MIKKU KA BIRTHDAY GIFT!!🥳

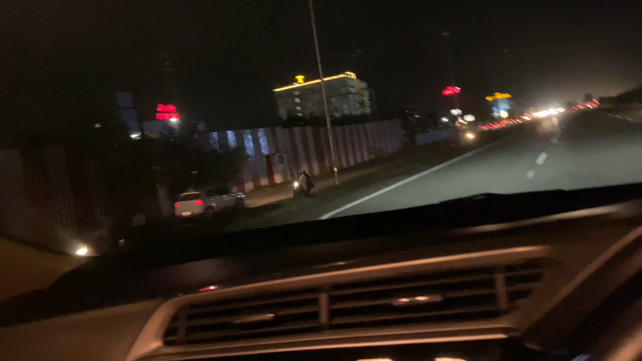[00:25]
ये संगम प्राइड लिखा हुआ दिख रहा है, यहाँ पर ही कहीं मिक्कू रहता है